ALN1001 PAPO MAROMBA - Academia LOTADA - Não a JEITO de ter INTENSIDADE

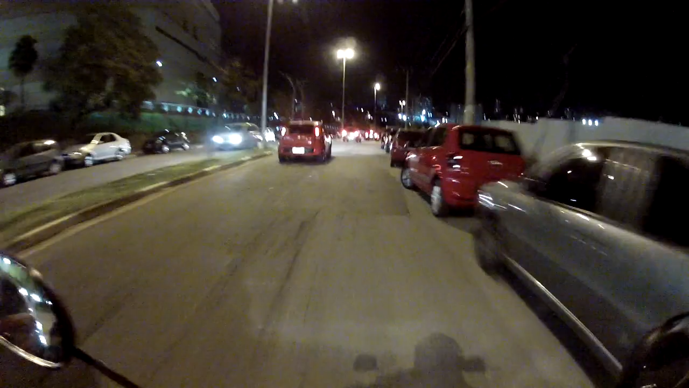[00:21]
Não, não dá pra treinar aí, família. Não, não dá! É... Iiiiiiii! Retrovisou, tiozão! Retrovisou, caralho!
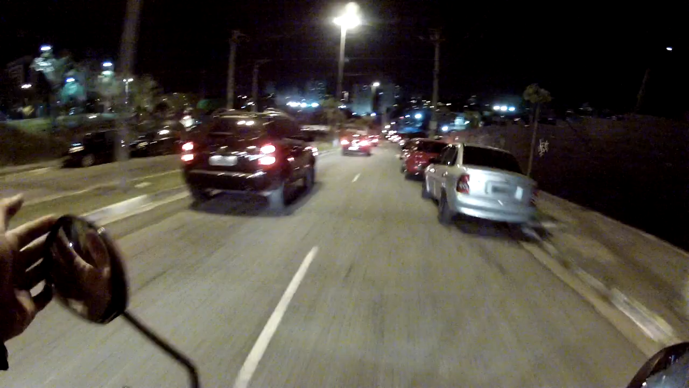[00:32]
Os caras fecham, tio! Você vê? Foda, mano!